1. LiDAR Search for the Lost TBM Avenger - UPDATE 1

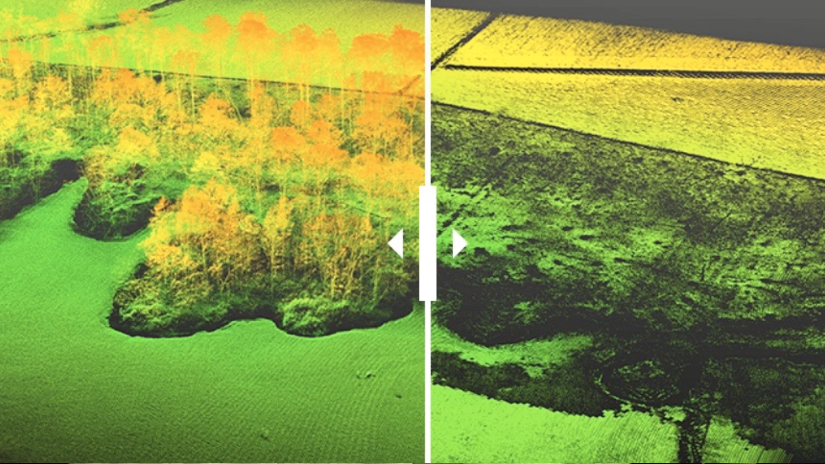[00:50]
basically paint what you can describe as a bare-earth image now if you have a bare-earth image which is kind of like the images you see on some of the